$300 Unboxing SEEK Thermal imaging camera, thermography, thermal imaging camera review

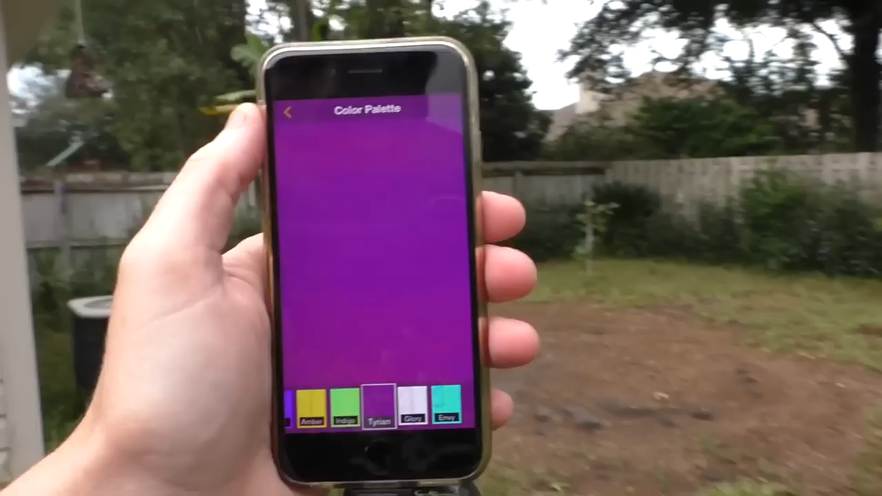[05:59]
But I'm going to test next day and try to do more wildlife experiment. And if it doesn't work, I'll return it.
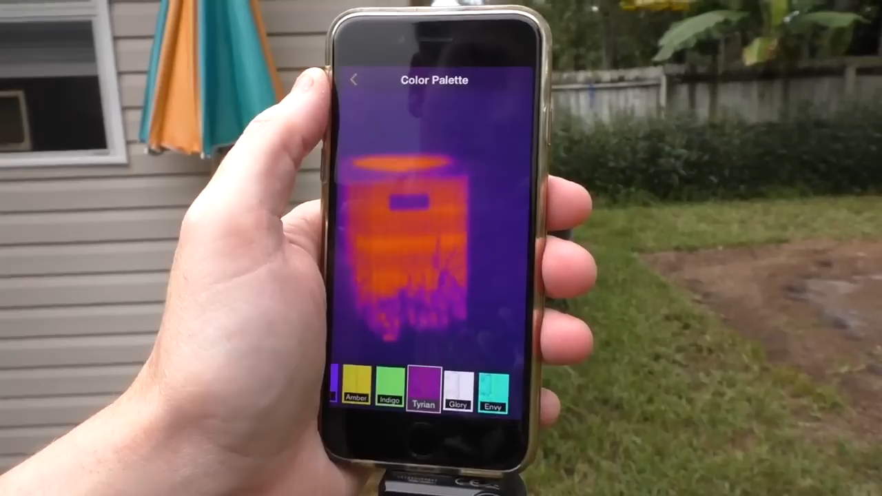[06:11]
You can see my air conditioning unit here. It's bright yellow. We can turn the
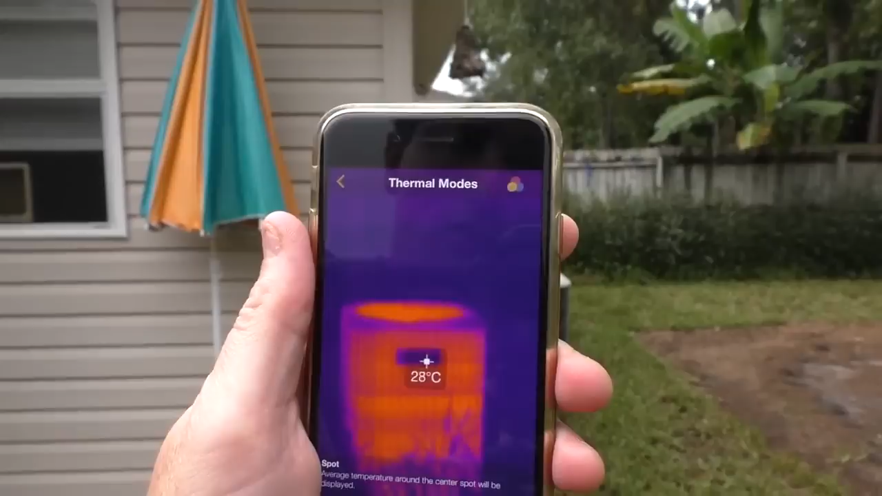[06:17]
On screen: spot 28°C
temperature reader to 31 Celsius.
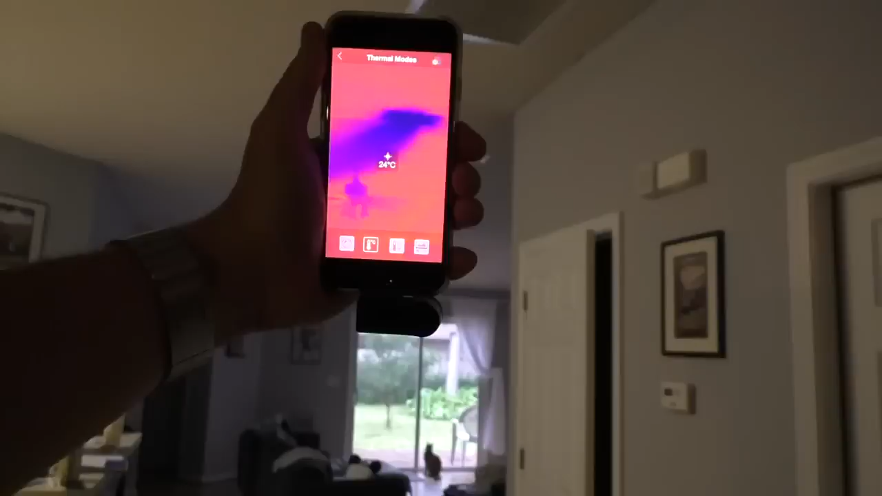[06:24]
Ok, here inside we can see our air conditioning unit.
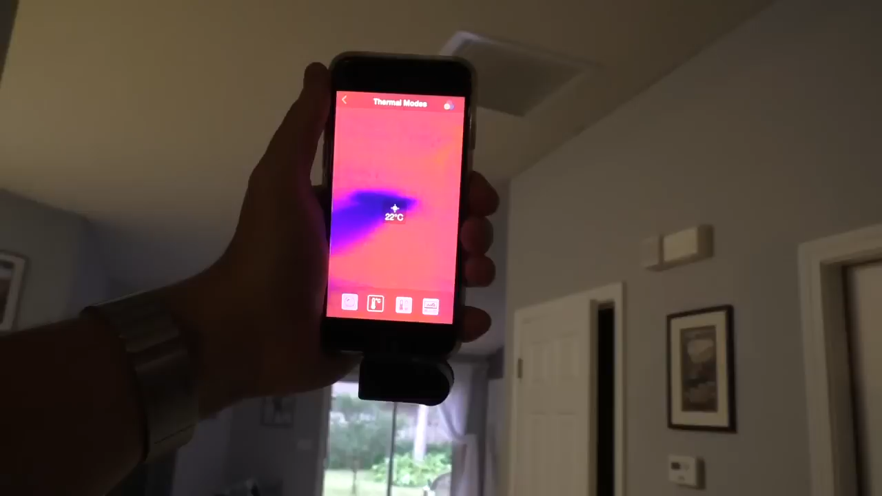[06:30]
On screen: spot 22°C
You can see almost like the cold air coming out.
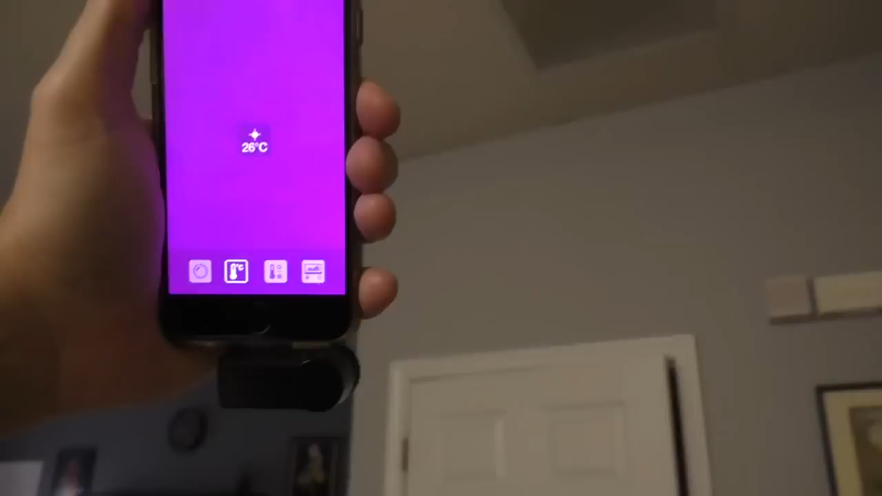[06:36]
On screen: spot 26°C
Very cool.
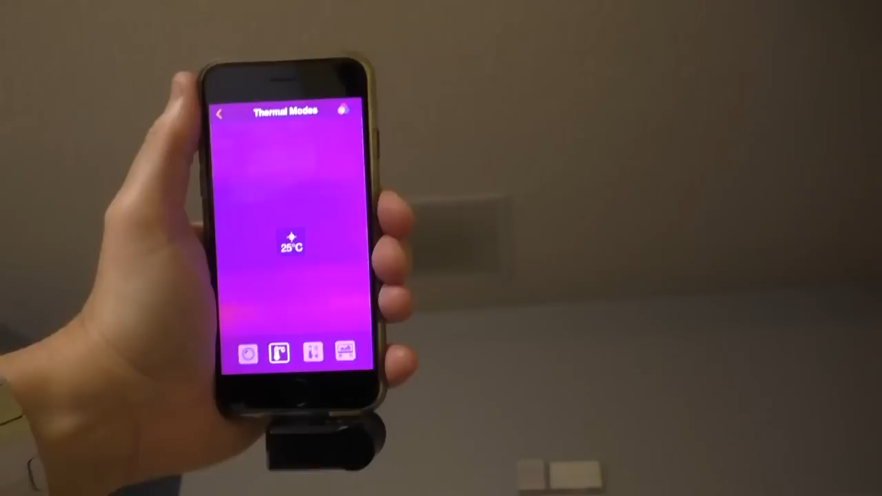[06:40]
On screen: spot 25°C
In fact, this kind of device,
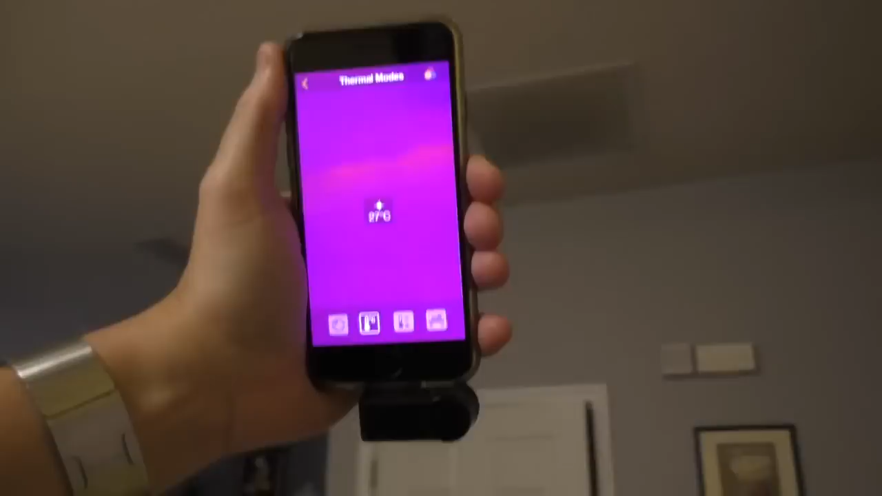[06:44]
the main application of this kind of device is for people need to do inspection at home and see where the heat is released.
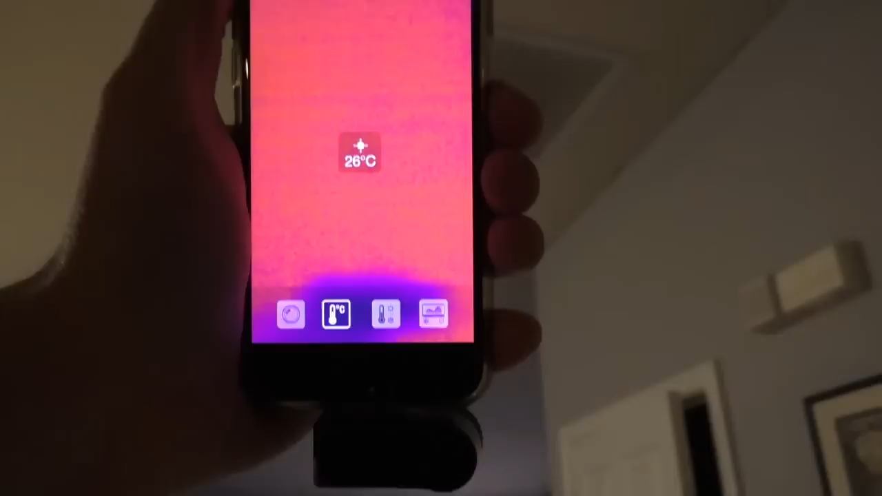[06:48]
On screen: spot 26°C
Ok, here's my cat.
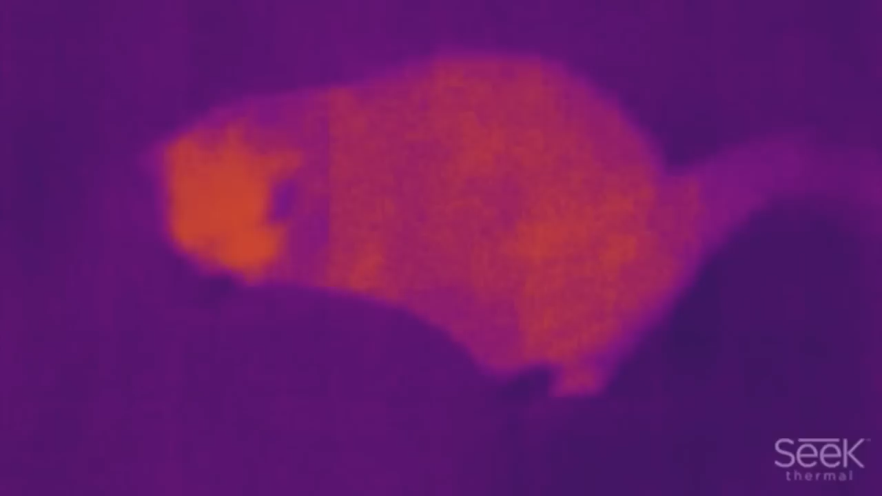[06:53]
This is the video recorded on the device, on the iPhone. You can see my cat is peeing.
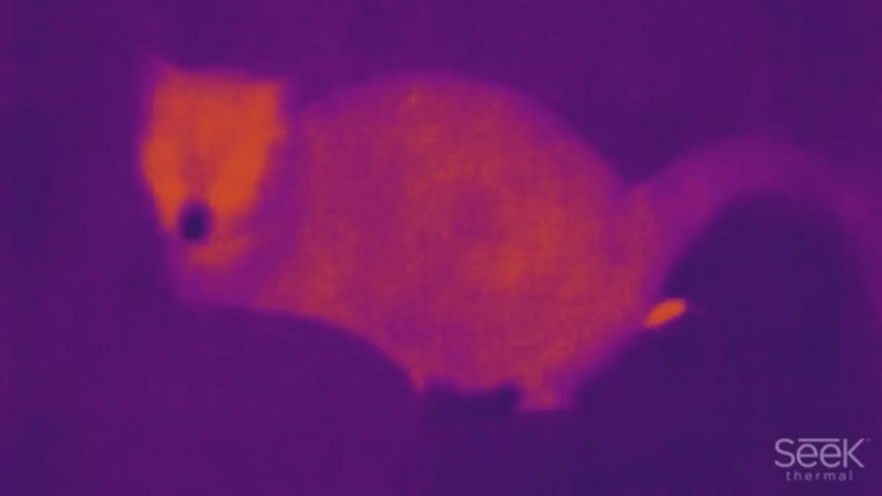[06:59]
You can see the yellow peeing. Not because it's yellow, but it's because it's hot.
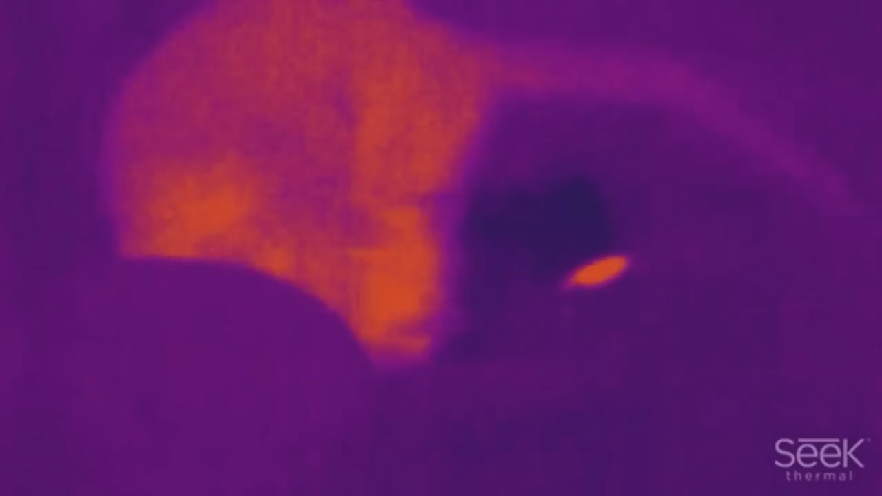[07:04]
Ok, here I test outside.
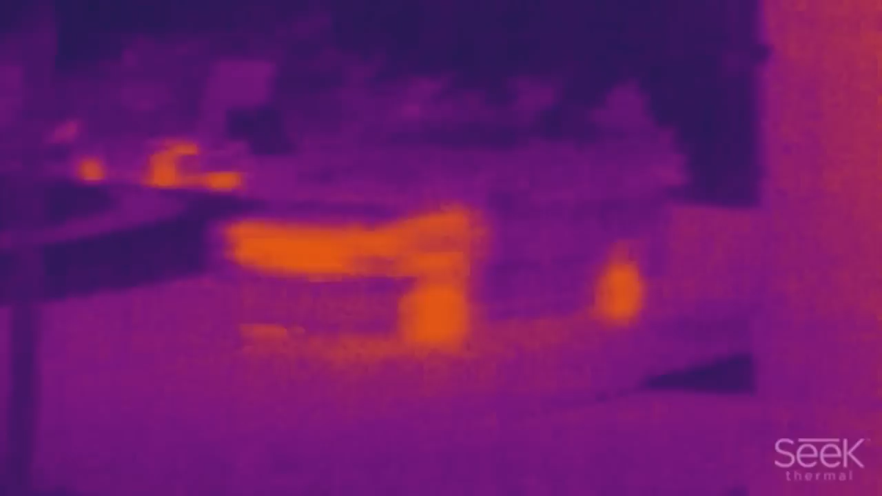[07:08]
I record this car passing by. You can see the wheel is the hottest part of the car.
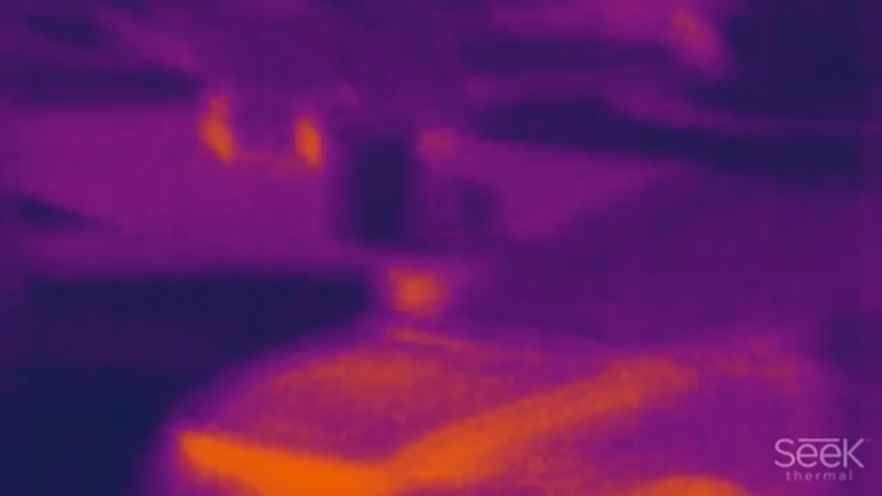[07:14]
Of course, probably also the hood, but the wheel is the hottest part